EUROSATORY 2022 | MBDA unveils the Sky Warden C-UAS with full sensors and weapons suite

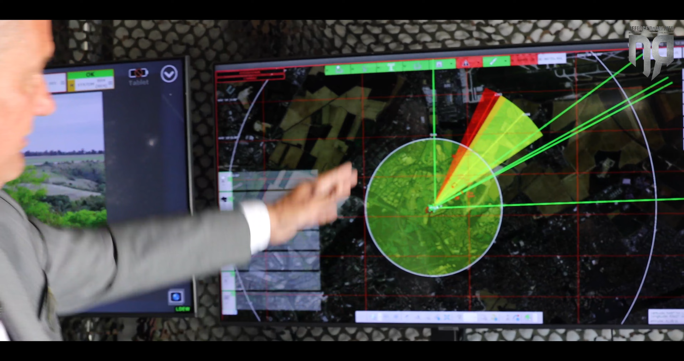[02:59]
so you see here in the scenario, the yellow pencil is the direction of the pilot and the red one is the direction of drone.